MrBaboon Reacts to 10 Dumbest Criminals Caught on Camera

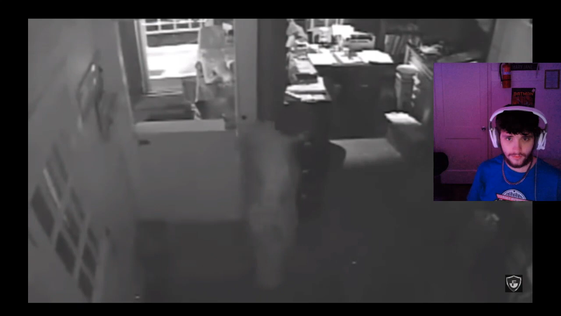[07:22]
He was then awoken by employees who arrived the next morning ready to start work.